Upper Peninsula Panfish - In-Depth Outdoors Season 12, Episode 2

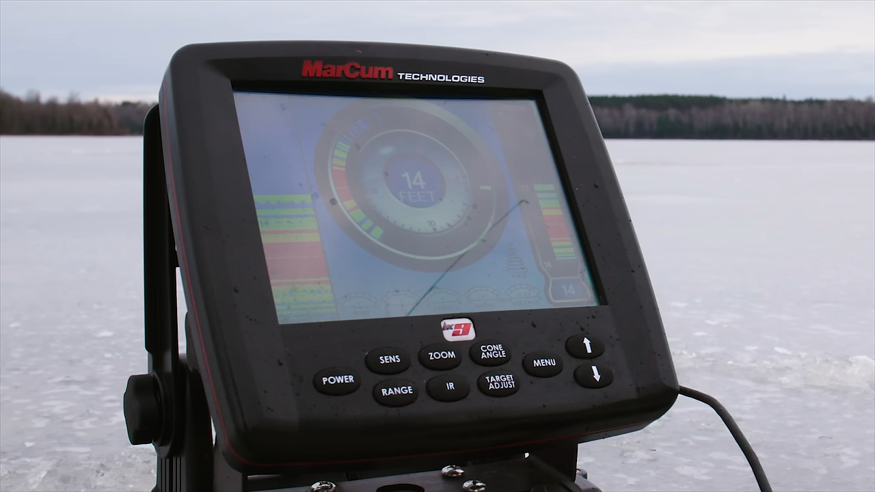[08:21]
On screen: depth 14 ft
You can see all of the other green bars were in here, and I had my jig sitting just above it, and all of a sudden the bar turned red, and it came up. Boop, boop, boop, boop.
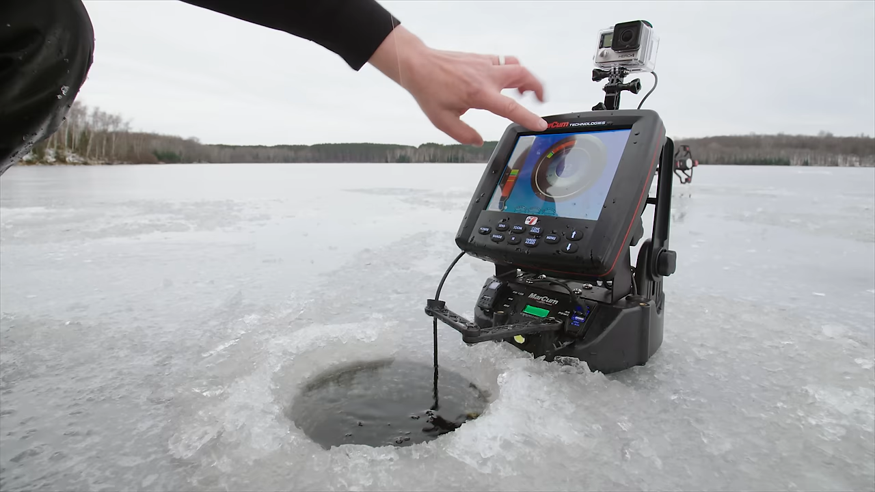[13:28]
Okay. Now, this is what I like right here. I'm right on the edge. I can't see all those layers of the wood and I can actually swing my transducer when I just give it a little kick and that transducer swings out in that direction right towards the hole I just came from. I can see a lot more of the crib.
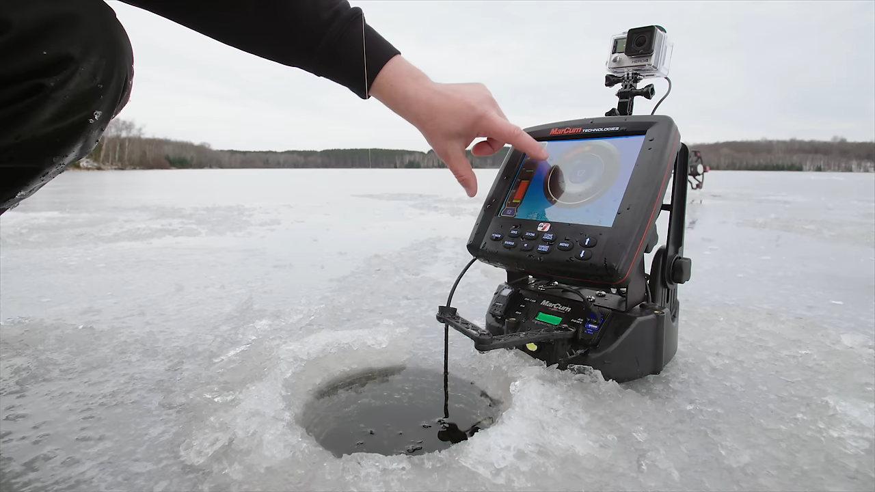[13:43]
So this is where I want to be.
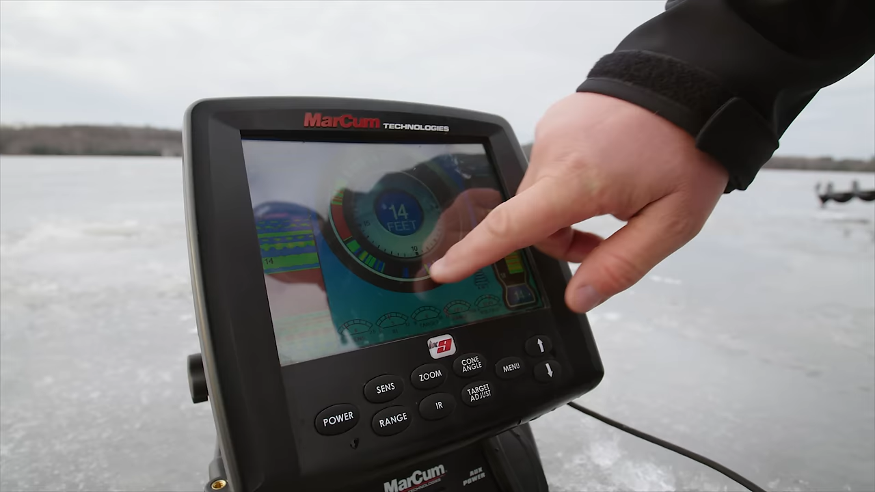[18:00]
On screen: depth 14 ft
And this is definitely going to be a real stacked up crib here.